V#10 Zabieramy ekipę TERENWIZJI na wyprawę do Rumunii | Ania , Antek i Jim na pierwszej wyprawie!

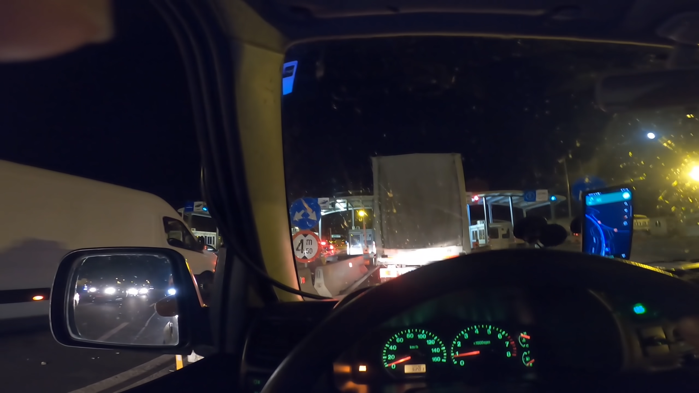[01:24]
Kolejka na granicy mała, zaraz zobaczymy, jak wygląda kontrola, ale idzie szybciutko.